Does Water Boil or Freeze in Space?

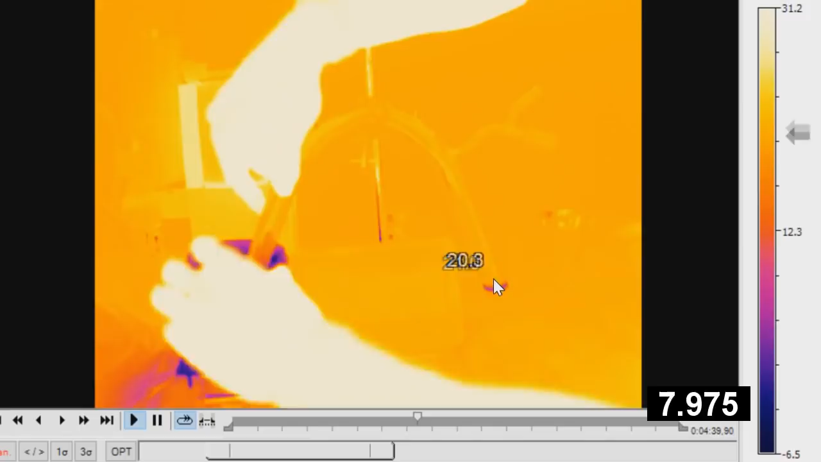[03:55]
Okay. Oh, an instant boiling on this side. Now, oh, and I can see it icing up already. Jeez. This is fast.
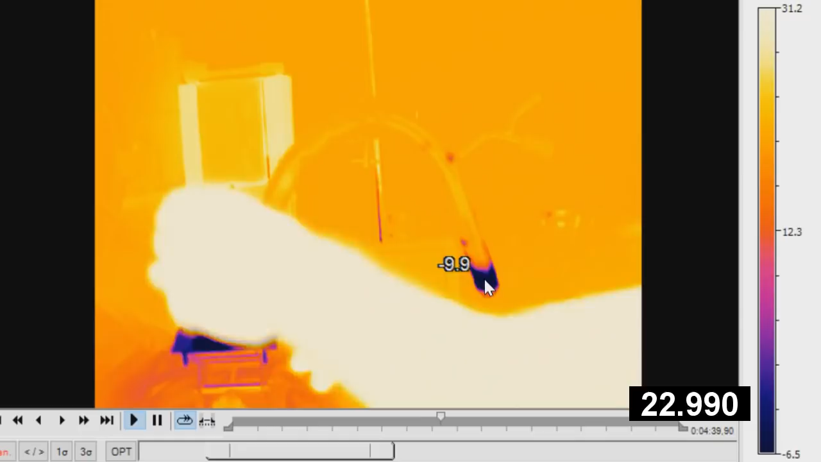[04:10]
Yeah, I can see. And in fact, it is. It's ice already on the top. That's unbelievable.
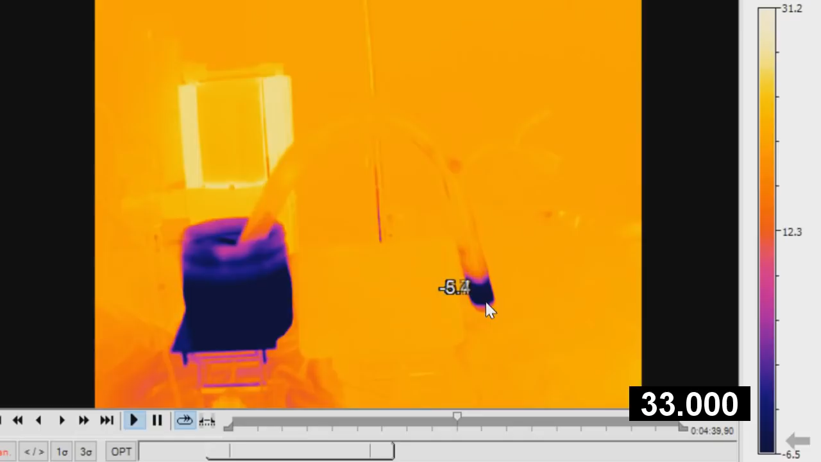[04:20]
That's unbelievable. And I think that's the rest of it. Is that the rest of it freezing? It is. It's frozen.
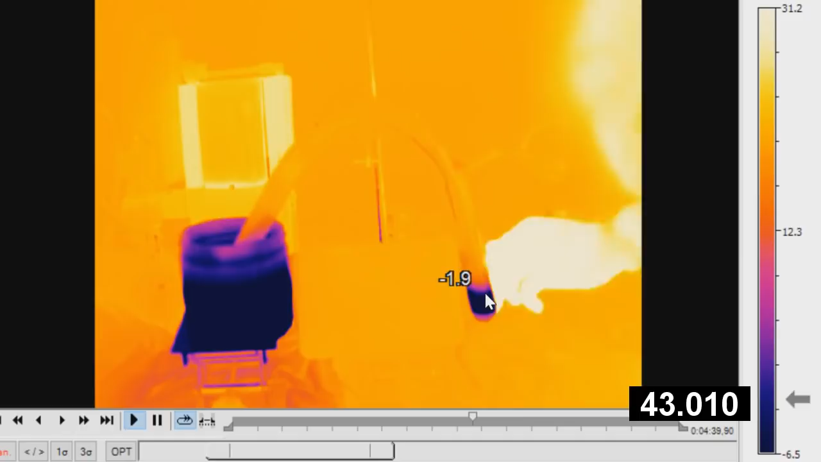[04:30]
I can see it freezing. I can hear it cracking. That's amazing. That's unbelievable.